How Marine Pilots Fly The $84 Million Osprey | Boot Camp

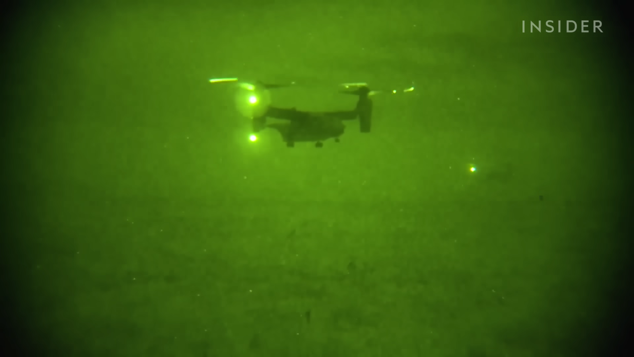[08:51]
she'll have a 40 degree field of view
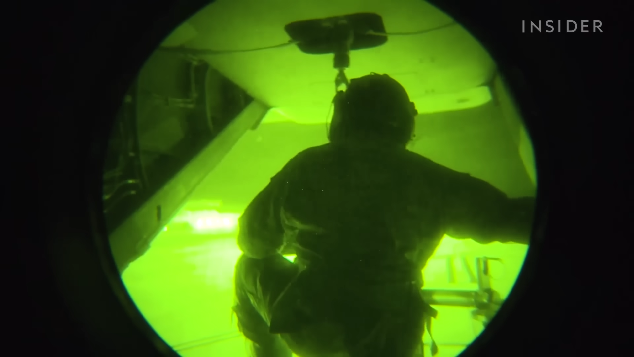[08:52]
looking through toilet paper tubes and then all of that distance estimation that she's worked on starts to go away that's part of the training that we we work with them on